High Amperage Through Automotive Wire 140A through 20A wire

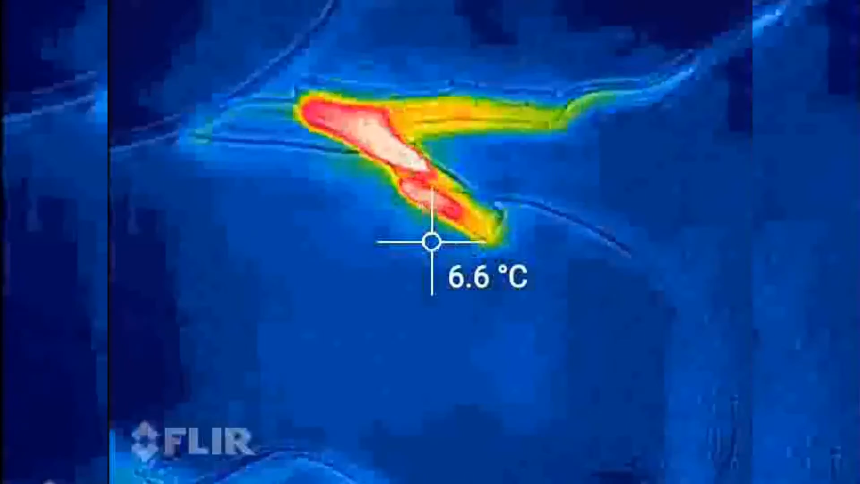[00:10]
On screen: spot 6.6°C
okay this is for the uh awesome gents over at crappy electrical again you guys seem to uh have the have the way of doing things you just want to see this
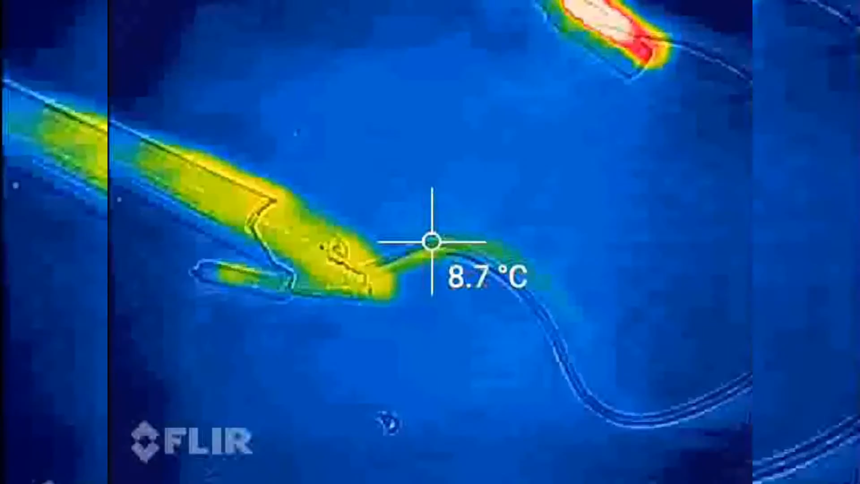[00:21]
On screen: spot 8.7°C
thermal stuff in action so he's go this is 140 amps through my welder through some standard automotive grade wire let's have a look
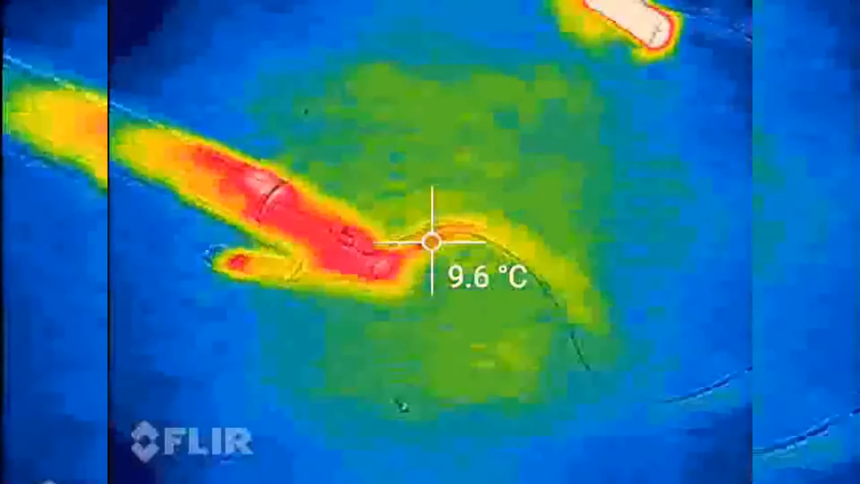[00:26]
On screen: spot 9.6°C
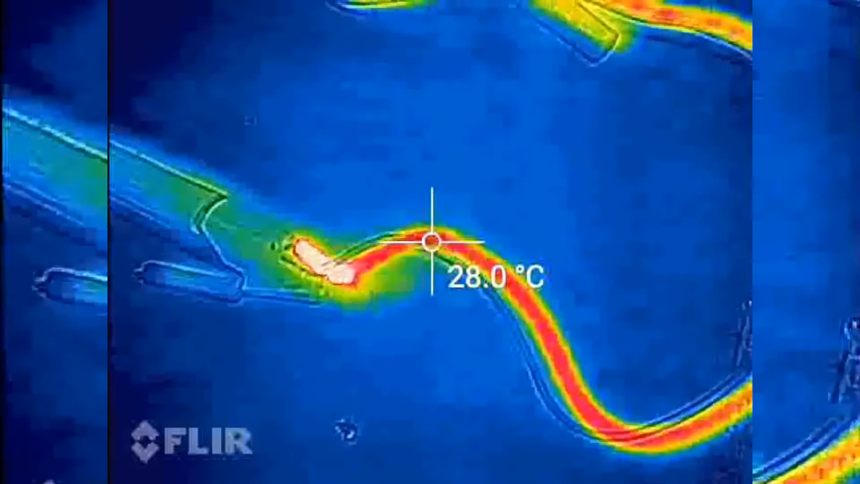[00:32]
On screen: spot 28.0°C
whoa look at that straight up whoa wow 140 amps through
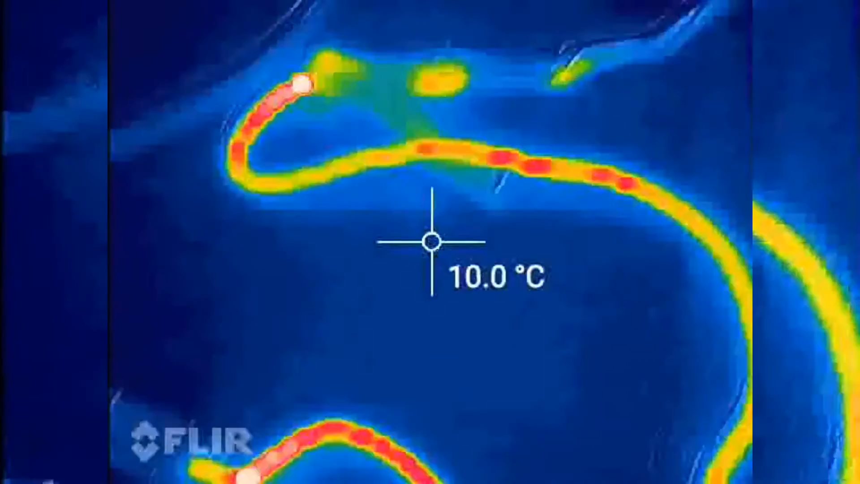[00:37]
On screen: spot 10.0°C
that has just absolutely melted the crap out of it what's what do we got a temperature off here so i have a look
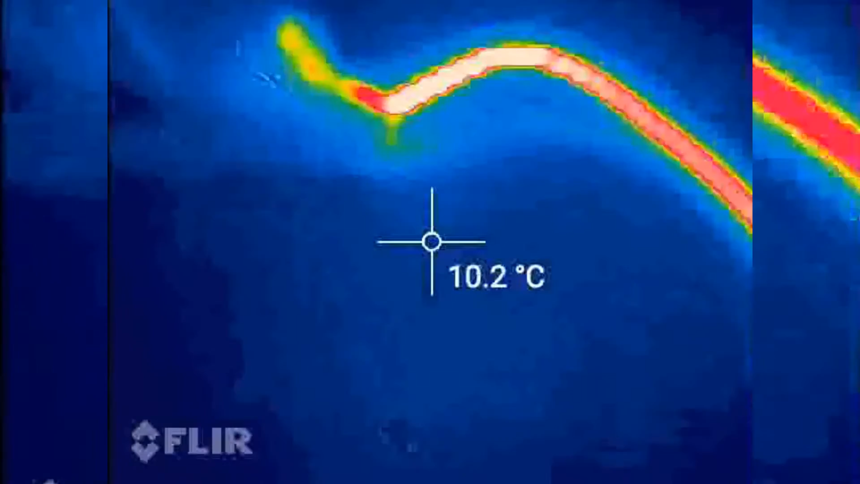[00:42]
On screen: spot 10.2°C
107 straight away straight on that rubber sheathing that that was now shay let's give it another shot
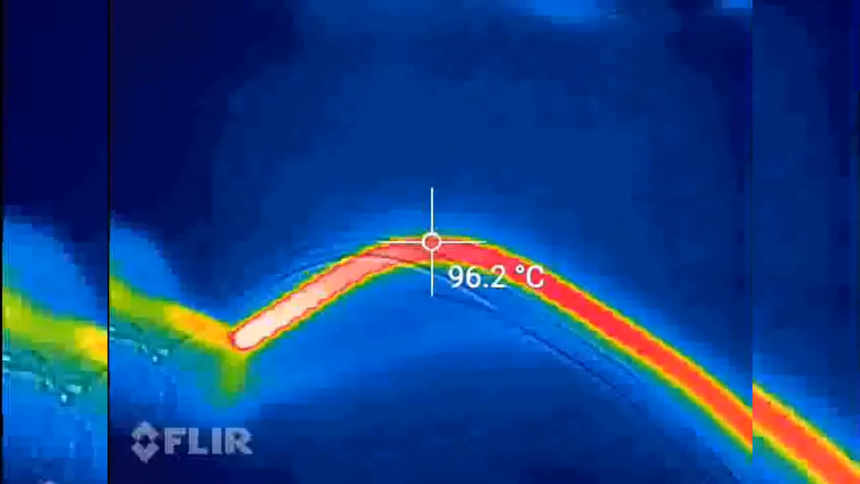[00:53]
On screen: spot 96.2°C
oh yep that guy's gonna catch fire straight up to over 150 degrees wow that is
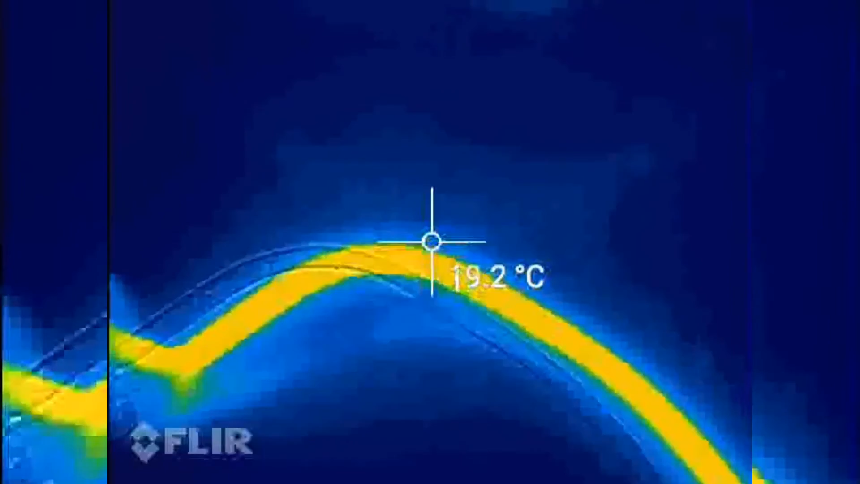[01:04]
On screen: spot 19.2°C
hot i'm not gonna be uh playing with that for a while now i have to sit around here and uh make sure it doesn't doesn't catch fire in my house let's give it one more go
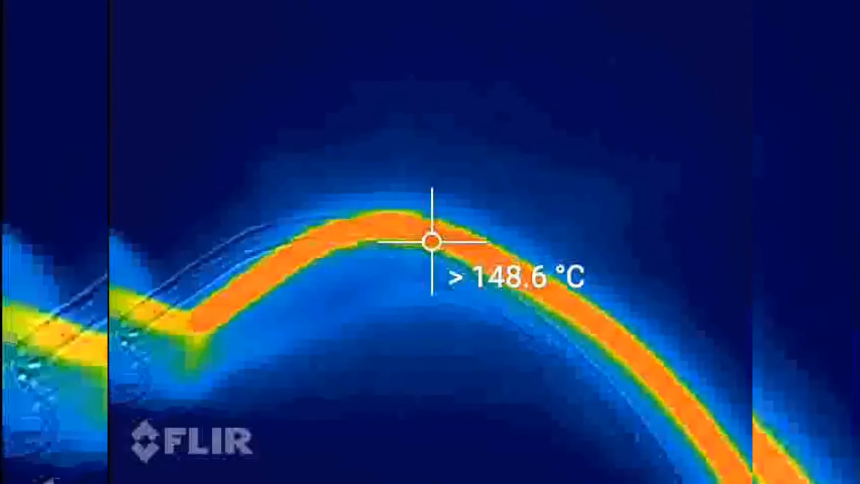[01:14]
okay that's smoking wow wow jesus
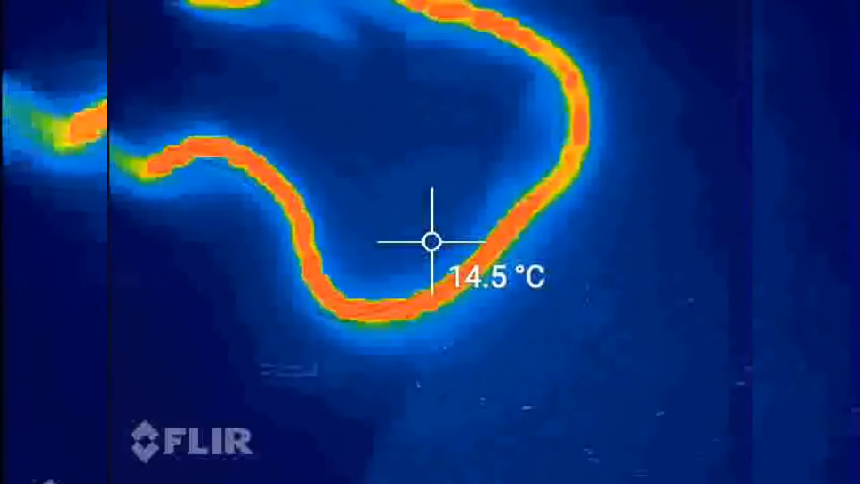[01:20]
On screen: spot 14.5°C
get a temperature more than 100 that's the maximum i can go to is more than 150 degrees that is 140 amps through standard
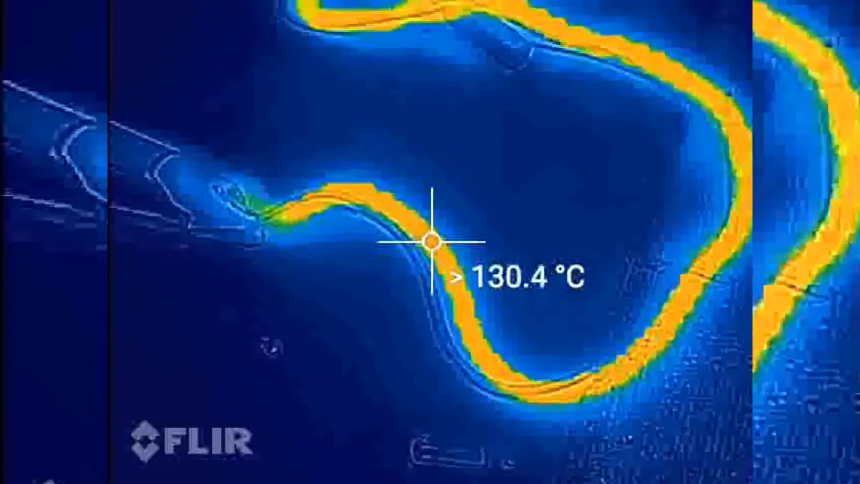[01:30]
On screen: spot 130.4°C
automotive grade uh plastic sheath wire that's uh that's really done a number on it it's uh melted let's let's flick to normal